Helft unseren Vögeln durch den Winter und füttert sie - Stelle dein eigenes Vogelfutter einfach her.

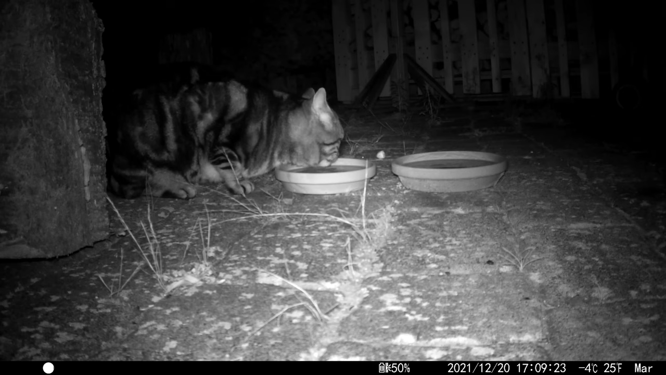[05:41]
Die Frage habe ich mir auch gestellt und habe das auch intensiv versucht im Internet zu recherchieren. Wurde ja nicht so richtig fündig. Also habe ich einfach eine Wildkamera aufgestellt und habe an die Stelle, wo ich das Futter auf den Boden schmeiße, die Wildkamera nachts laufen lassen, tagsüber laufen lassen, um zu schauen, wer kommt denn da alles und wer bedient sich.